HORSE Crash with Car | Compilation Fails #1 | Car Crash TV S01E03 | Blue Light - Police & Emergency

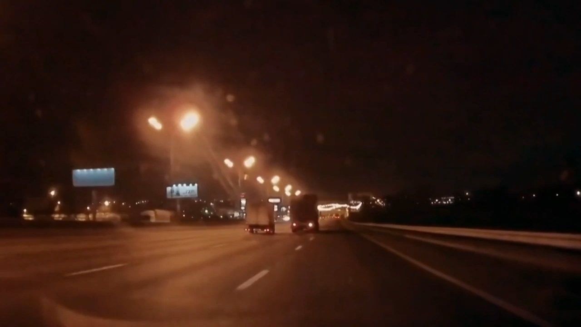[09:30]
Have you ever been on board a truck when it jackknifes?
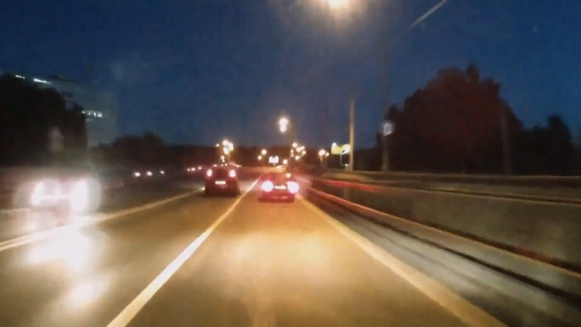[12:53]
But anyway, we now have ourselves a full-on speed chase, insomuch as one can have a speed chase with a larder. Sorry, larder. And finally... Well, some might say that that was justice served.
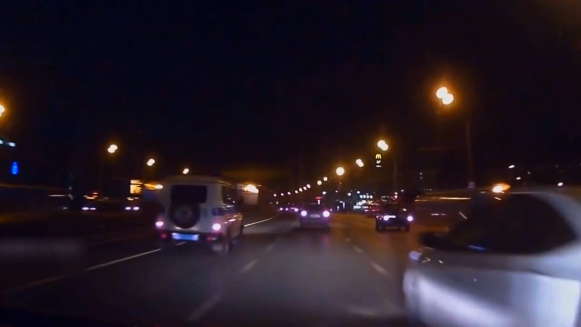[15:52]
To be fair to this driver, the last thing he expected to see on a three-lane motorway at night is a little old lady calmly crossing. Well, there she is. And that's another of her nine lives gone. I wonder how many she'll use up crossing the other three lanes.
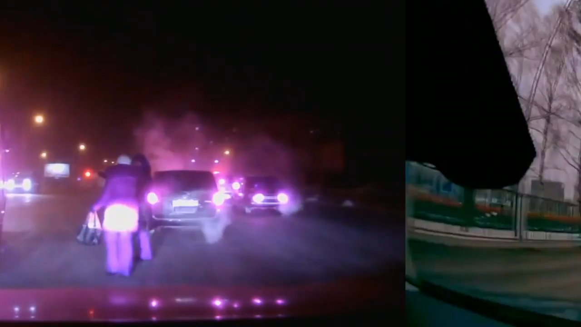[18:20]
What you and I know, but what the driver of this 4x4 clearly doesn't is that there was only ever going to be one winner of this clash.
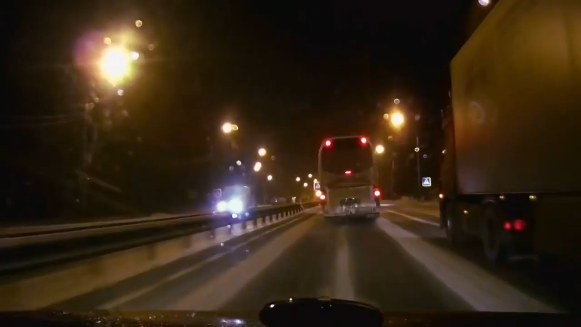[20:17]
And finally, coach drivers are always picking up passengers. But that's a pretty hairy way to go about it. In the UK, that would be a clear violation of Article 193 of the Highway Code and that woman's personal space.
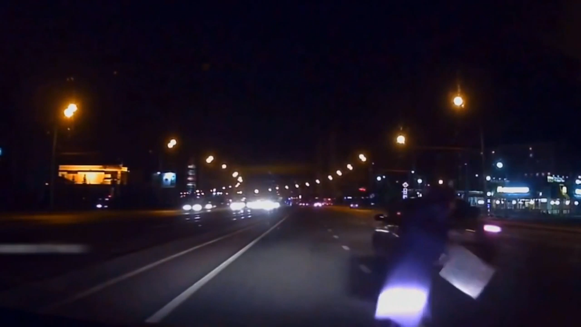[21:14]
The award for death-defying luck goes to her. Congratulations to both of you!